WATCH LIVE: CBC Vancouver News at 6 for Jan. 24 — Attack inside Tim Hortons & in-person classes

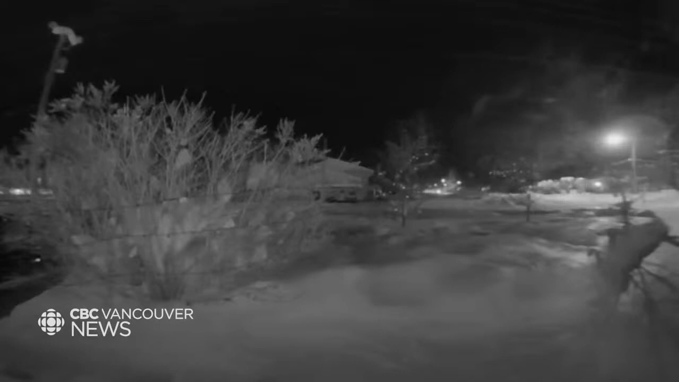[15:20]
A doorbell camera managed to capture the fireball headed toward the ground and the explosion that came after. People in Charlie Lake, Tupper, Upper Cache, and other parts of northeastern BC have also reported sightings. It was brighter than usual because the rock is actually larger in diameter than a typical meteor. Astronomers refer to it as a bolide.